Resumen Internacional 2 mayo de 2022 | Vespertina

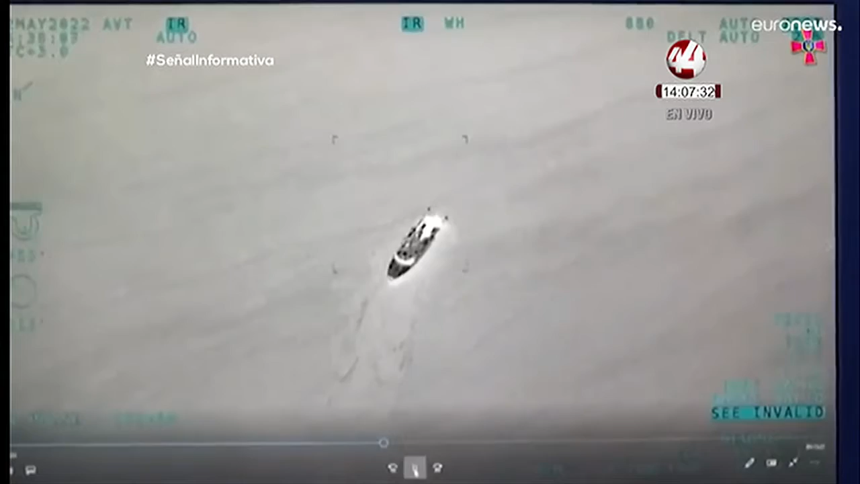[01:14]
Cruce de vídeos sobre los combates en Ucrania.
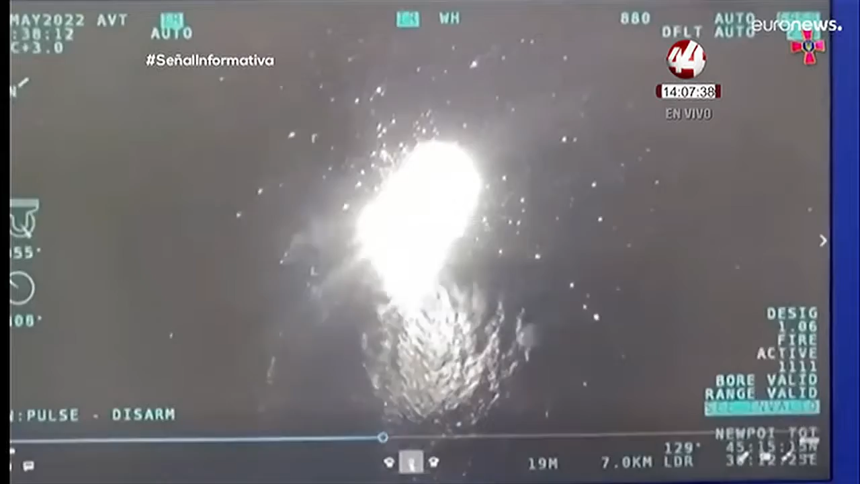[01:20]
Kiev ha difundido estas grabaciones de dos patrulleras rusas destruidas por aviones no tripulados cuando navegaban por el Mar Negro.
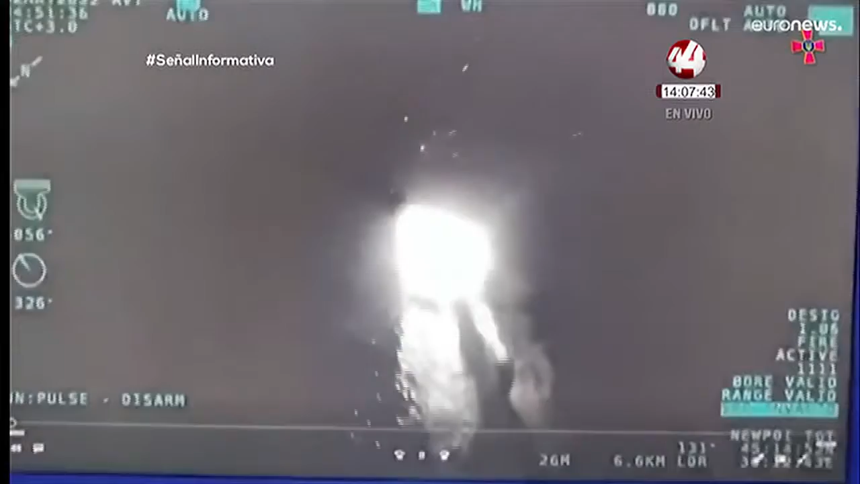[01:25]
Mientras que Moscú ha mandado imágenes de cómo su sistema de misiles balísticos Iskander de alta precisión realiza tareas de combate.